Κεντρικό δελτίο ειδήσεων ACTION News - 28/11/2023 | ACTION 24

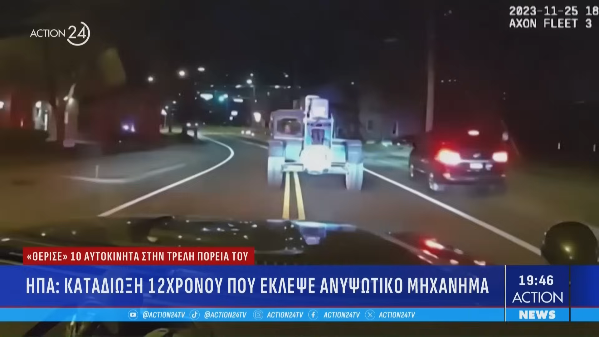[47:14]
μια χαμηλών ταχυτή των καταδίωξη που διήρκησε περίπου μια ώρα Ο δεκάχρονος προκάλεσε ζημιές σε 10 οχήματα Ενώ μετά τη σύλληψή του οδηγήθηκε σε αναμορφωτήριο